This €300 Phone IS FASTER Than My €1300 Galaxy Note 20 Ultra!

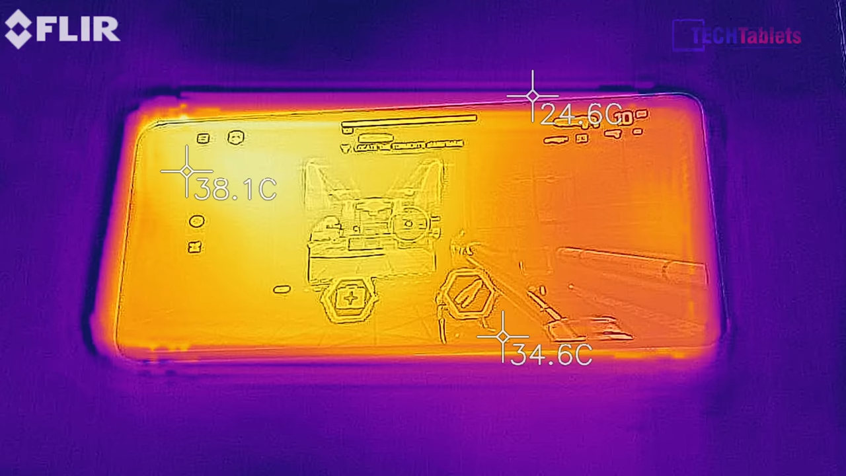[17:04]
All right, so I've just been gaming for an hour, and yes, it is getting warm. You can see temperatures of close to about 38 degrees on the screen.
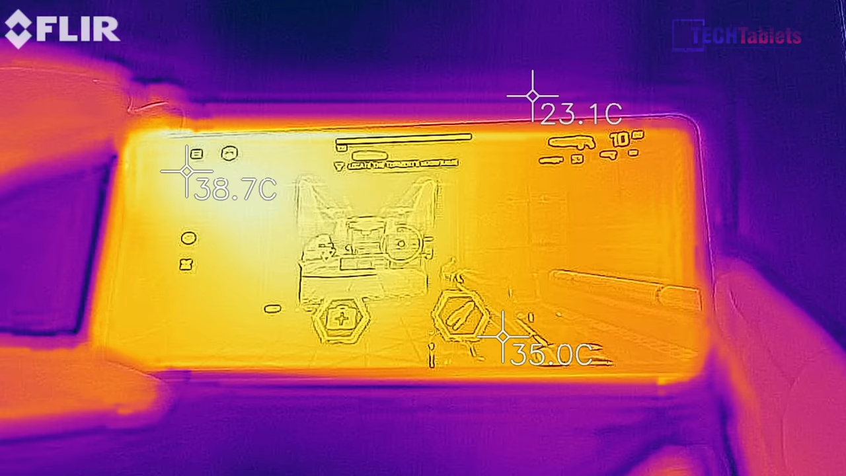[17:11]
Ambient temperatures here are currently about 24, 25 degrees.
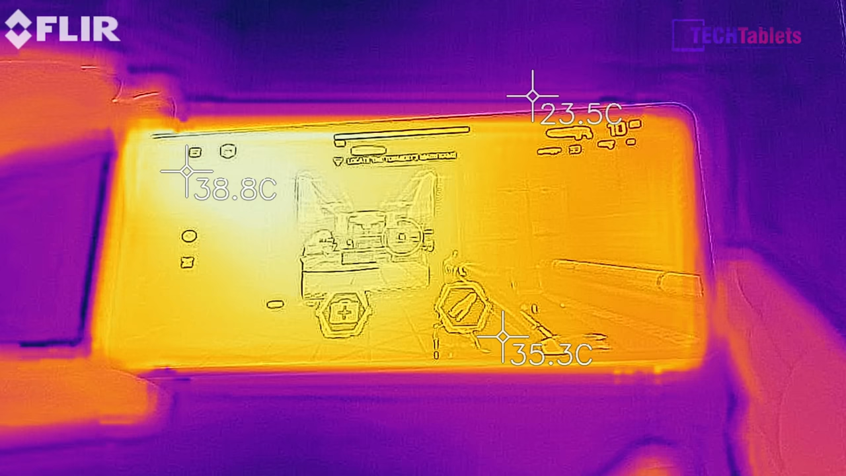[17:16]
And this is kind of normal temperatures after 1 hour gaming. This is like any Snapdragon.
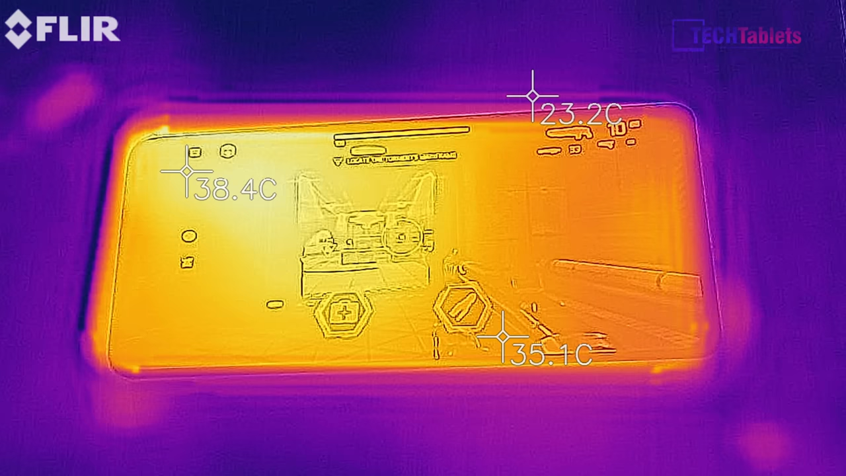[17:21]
But let's have a look at the rear of it as well, because we'll probably actually be a little hotter there.
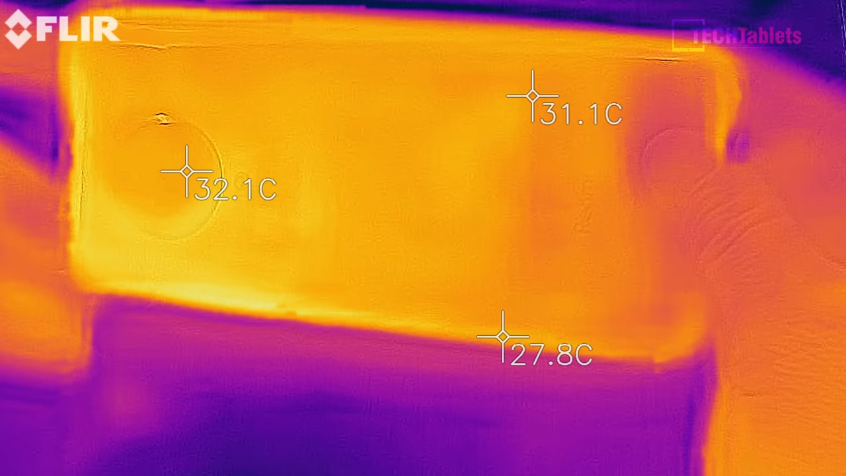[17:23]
So you can see that there's a bit of a hot patch here around the frame. That's about 38 degrees.